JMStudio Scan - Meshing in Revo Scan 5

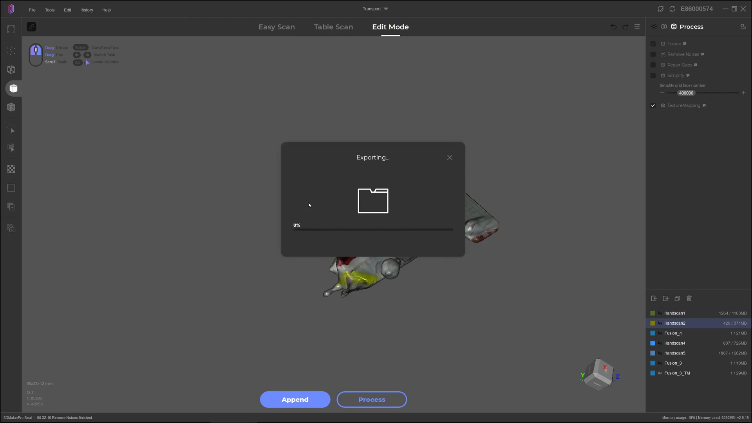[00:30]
As a note, PLY is the only one that works in RevoScan, so we're going to export for that. I'll export it as a PLY.
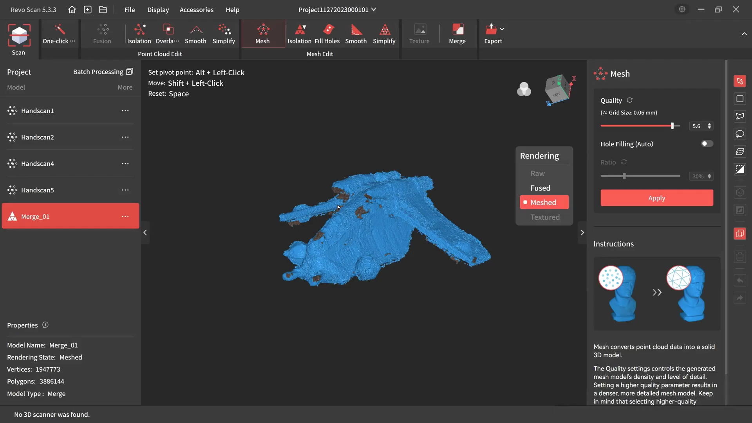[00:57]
So just go ahead and start a new project here, so you can see what that looks like.
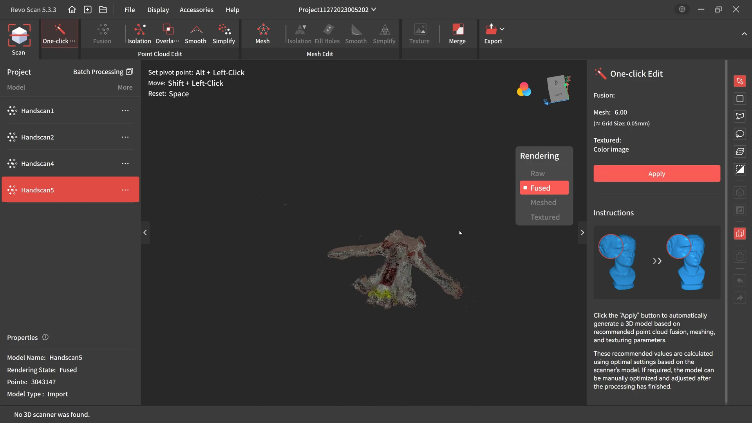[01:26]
a bit of noise as you can see around the model still.
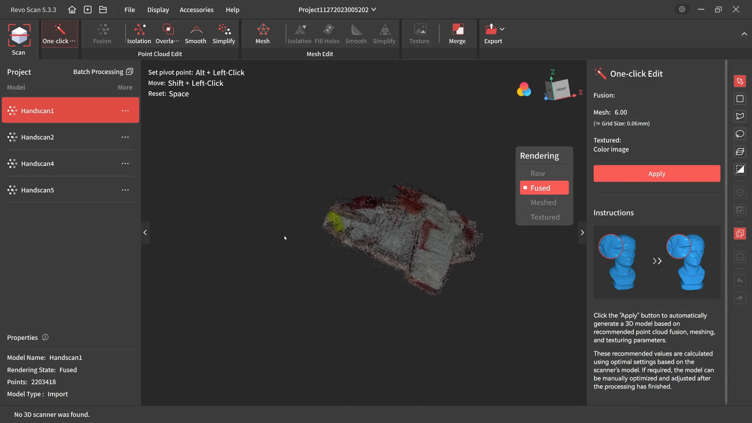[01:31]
There are some tools that are built into RevoScan to take out some of those outliers. You can see certainly once you turn off the texture they're a bit more visible.
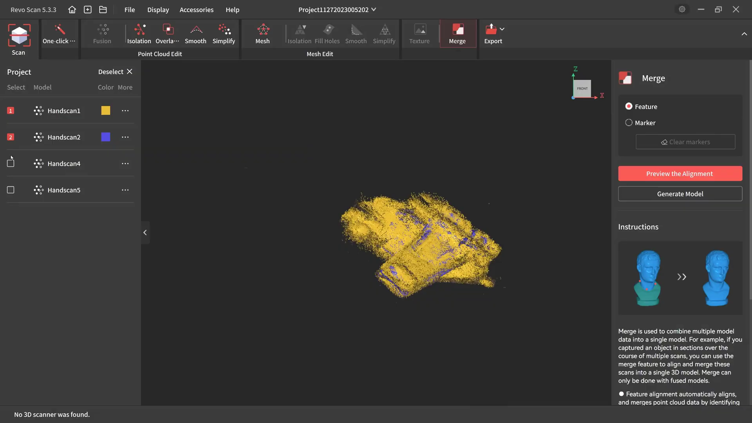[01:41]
What we'll do is we'll just merge all those together so we can work with them all at once.
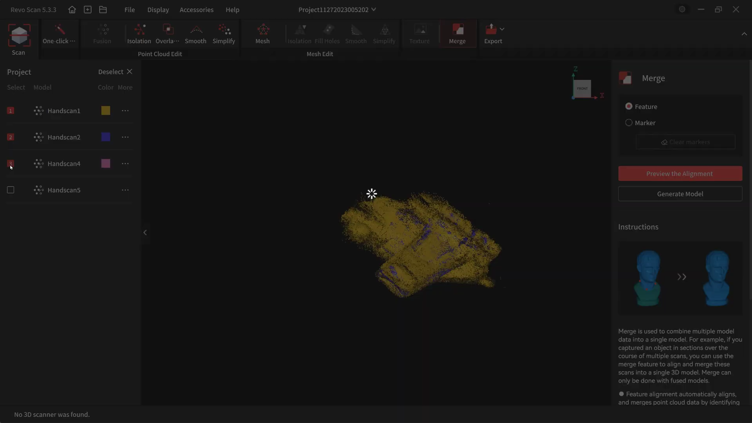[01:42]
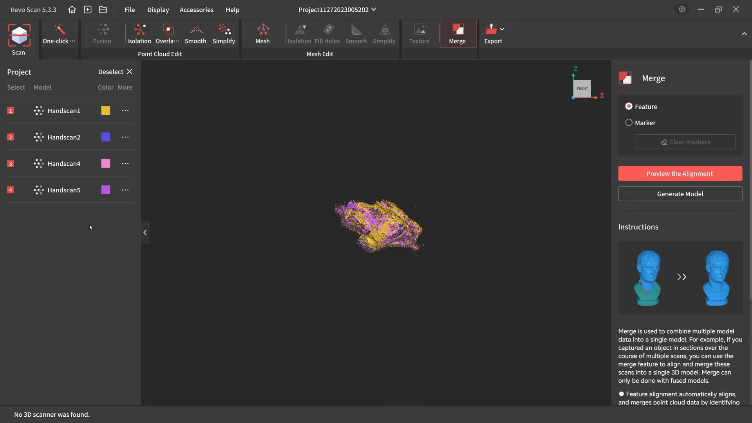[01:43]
We don't need to preview because it's already been aligned at JM Studio.
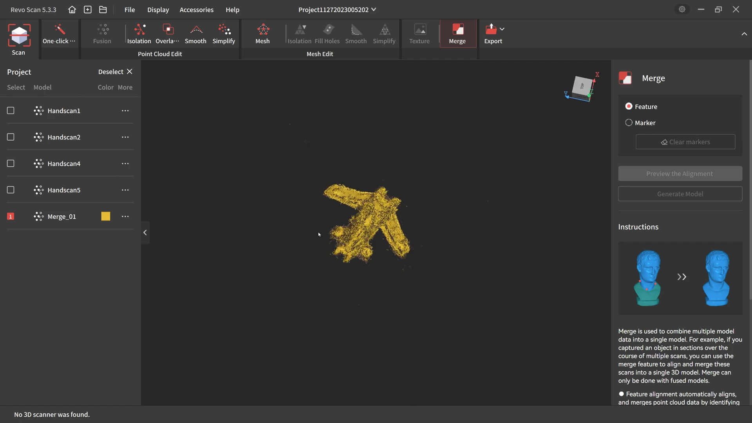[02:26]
What we'll do is we'll just jump in and take out some of the outlier points.
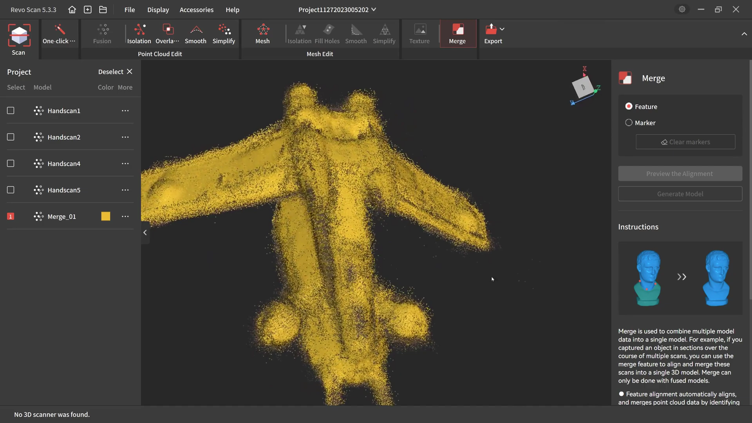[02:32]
A single tool for that, which is fairly easy to use. So we'll just find that isolation.
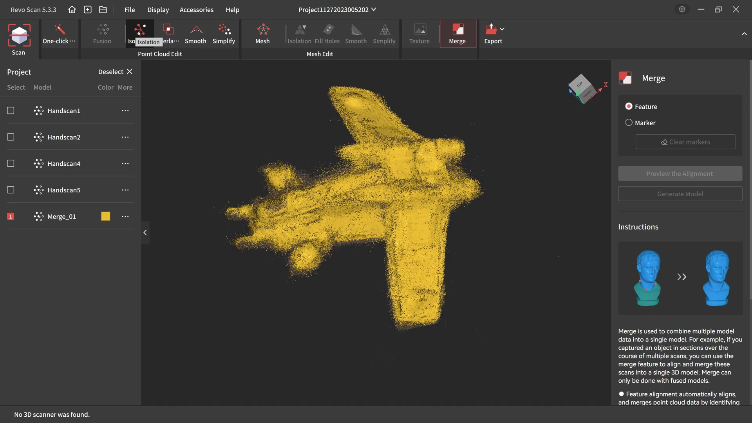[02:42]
I made a mistake there I think and clicked the wrong one. But that isolation value is an editable percentage essentially.
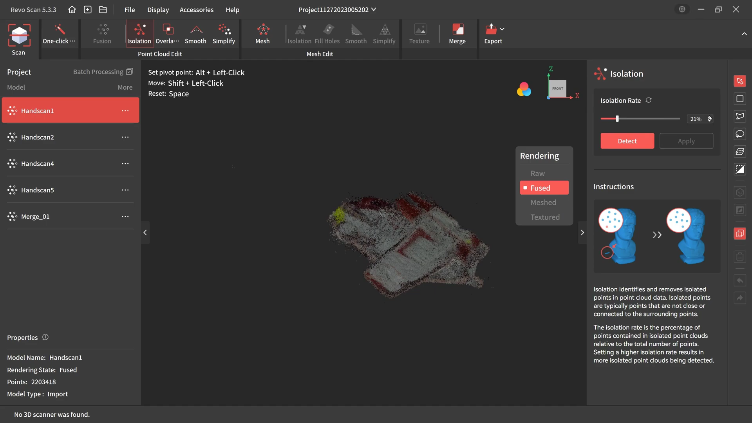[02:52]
That just defines how far away the points need to be from the main model. Before it'll take them out. So it detects quite good.
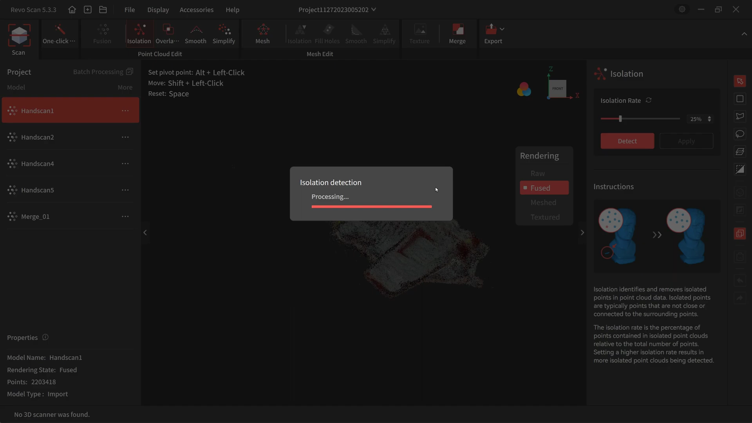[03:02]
It's fairly quick and you can see how many of those points are going to come out. You can change the value and detect again.
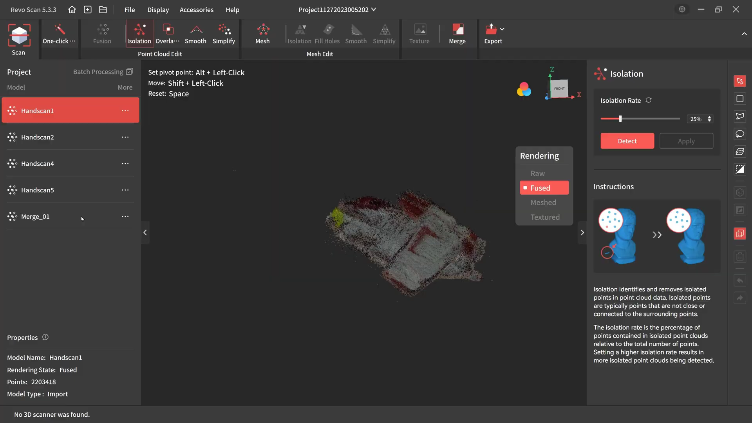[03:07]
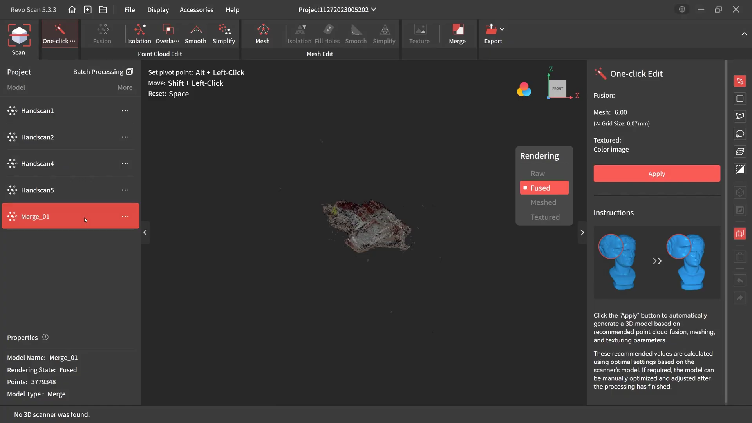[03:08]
So we'll just jump across the merge one, which is the one that we actually want to do the isolation on.
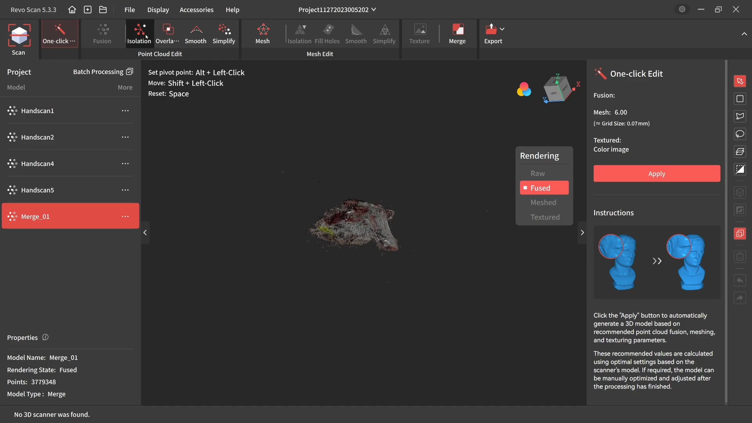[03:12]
So 25% is a fairly decent starting point. Depending on how messy it is, you can bring that down a bit.
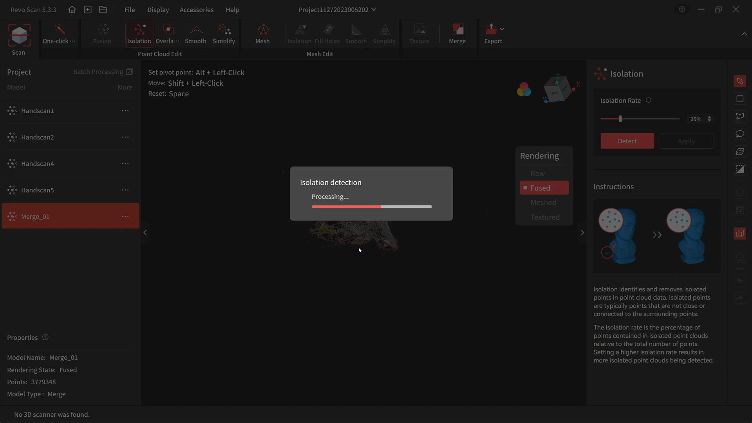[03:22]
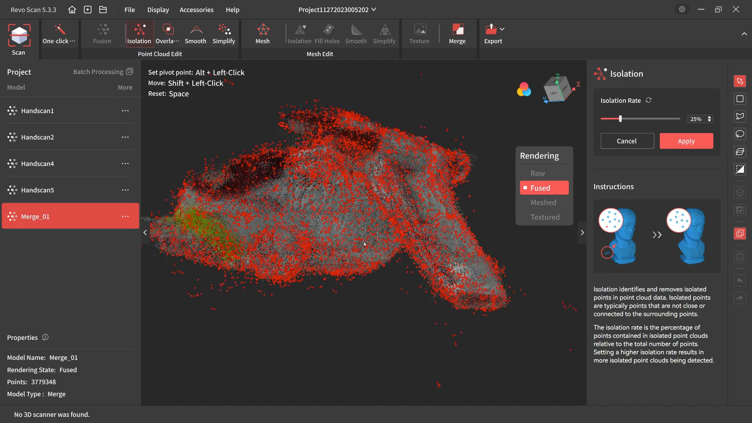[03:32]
So that's got quite a few points. They're all on the outside of the model.
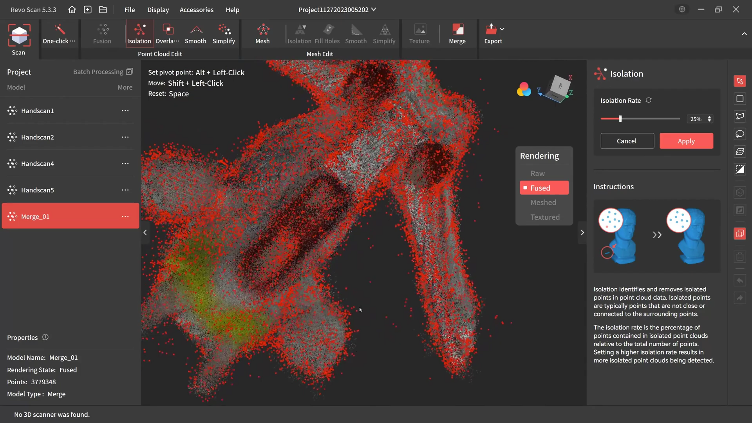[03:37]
There's a few that it's missed, but it's done a fairly decent job there.